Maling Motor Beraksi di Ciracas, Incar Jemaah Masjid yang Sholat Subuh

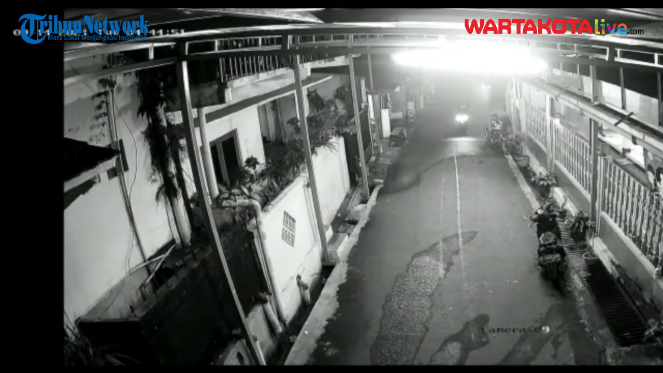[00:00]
Pencurian sepeda motor di depan Masjid Jami Al-Ikhlas terekam CCTV di Jalan Randu 1 RT 05 RW 04, Kelurahan Kelapa 2 Wetan, Kecamatan Ciracas,
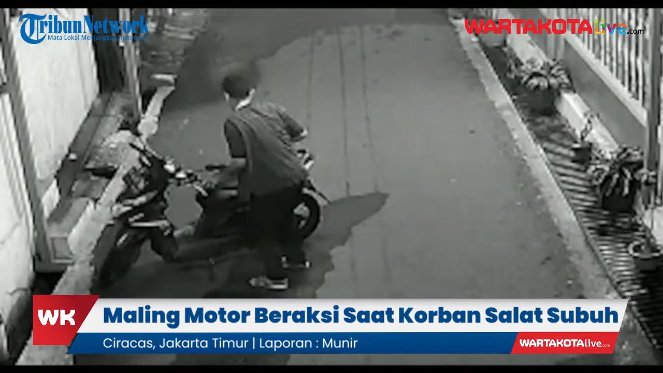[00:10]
Jakarta Timur pada Selasa, 14 September 2021, sekira pukul 5 waktu Indonesia Barat.
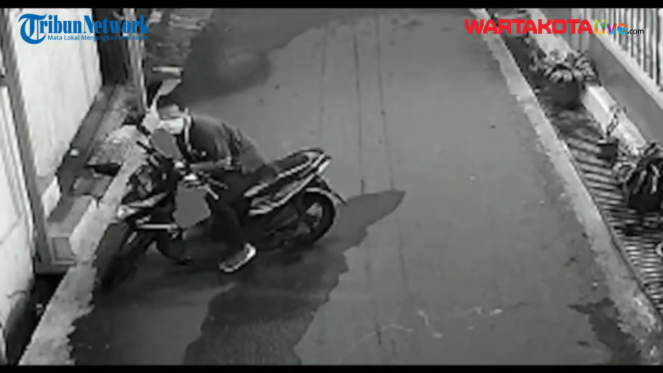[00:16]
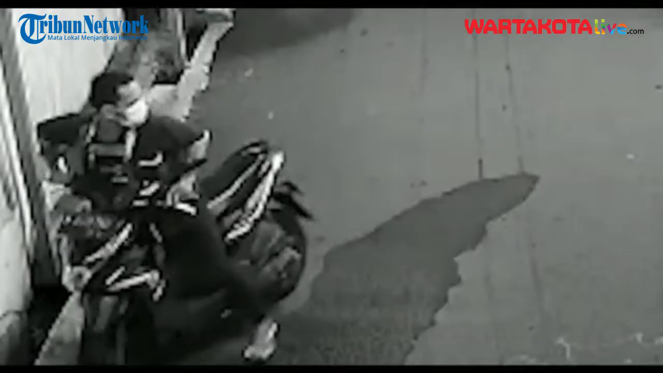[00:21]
Pelaku beraksi ketika pemilik sepeda motor bernama Juhana sedang melaksanakan sholat subuh di masjid tersebut.